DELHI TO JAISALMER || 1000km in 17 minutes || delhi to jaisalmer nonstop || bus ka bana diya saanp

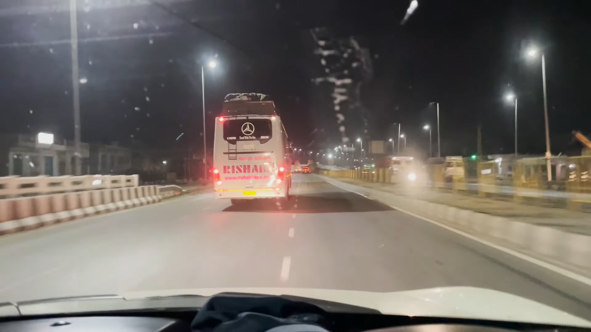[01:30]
किशन गड़ और ब्यावर के बीच में है तो देली रोट पर चल रही है बस
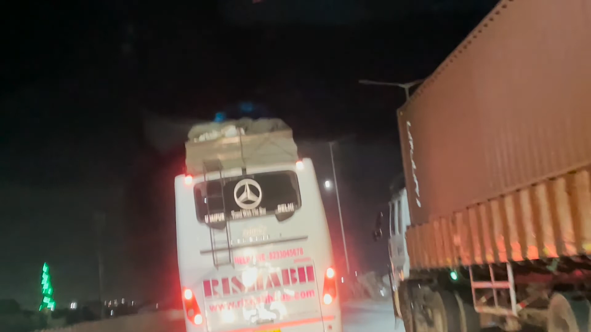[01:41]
ब्याट के अजेए अधियुक्त Den just a LITH रोड बट रोल है यह आप जानगे कर रहा है साब एदेखिए श्रूव आखिए
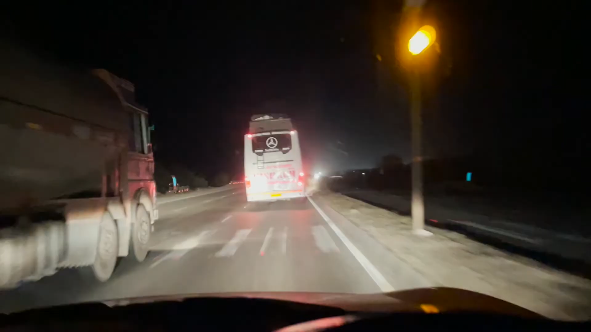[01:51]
तो यह वो टेक ऐसे मार रहा है बढ़ दो बसने ले रहा पूरी ले रहा दे वो दे ले खोई क्या तरहा है बस कब से कब कहा जा नहीं पता लिशना है
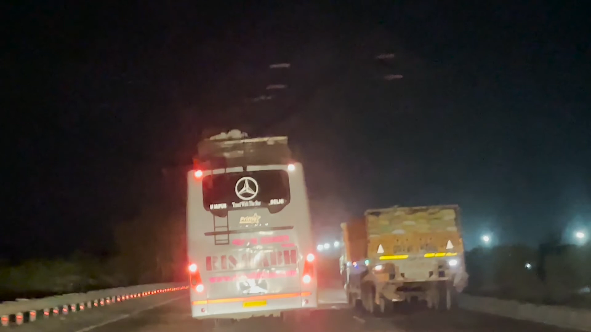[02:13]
पता नहीं बाई एर सिस्पेंशन है उनके मजी ली रही यह इसके बोड़ दोले जाता बस खराब है मगर बाई बैसे देखके डर लग रहा वाहर से पतिने अंदर पब्लिक कैसे बैठी होई सीधर अग्यार कोई नियेश के आगए आगे लेकर राइट में बेर मतलने कोई साम पना रहा है पति जैसी यह चला रहा